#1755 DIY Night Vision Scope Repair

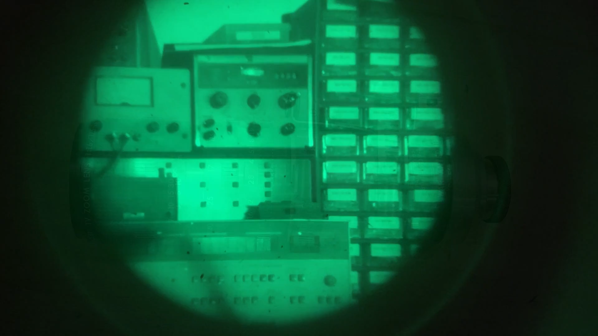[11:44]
Okay, short, short video for today, just a quick repair of my old, uh, night vision scope, and, uh, yeah, it's pretty fun.